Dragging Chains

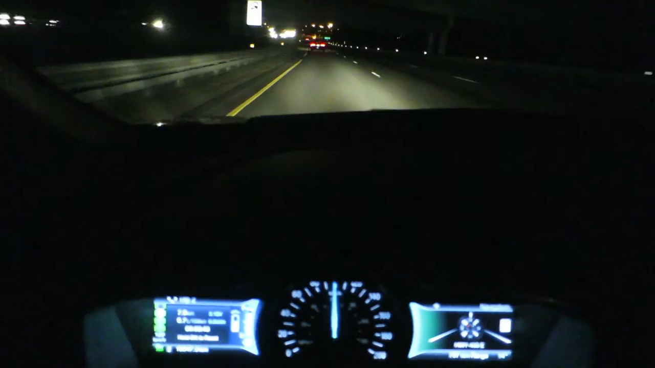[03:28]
Don't know if you can see this. This guy is dragging some serious chain behind his trailer.
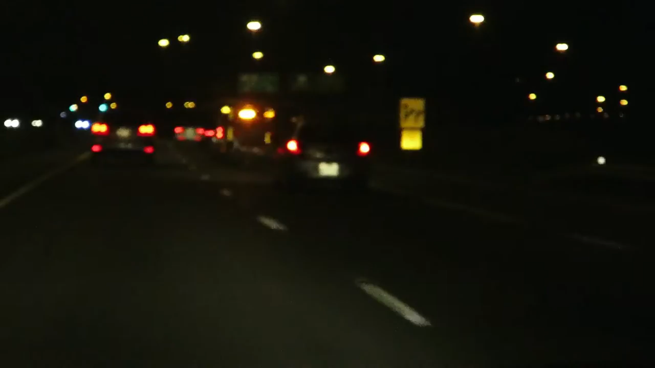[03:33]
Oh, sorry. Music. Oh, yeah. Chain all over the place. Dude.